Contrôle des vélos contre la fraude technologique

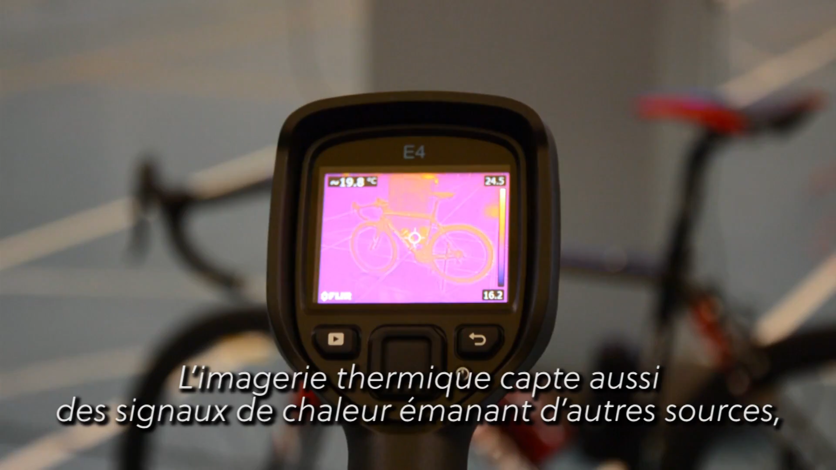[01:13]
On screen: spot 19.8°C
Thermal imaging will also pick up heat from other sources including the rider's body, heat generated from friction and bearings and the heat from warm tyres.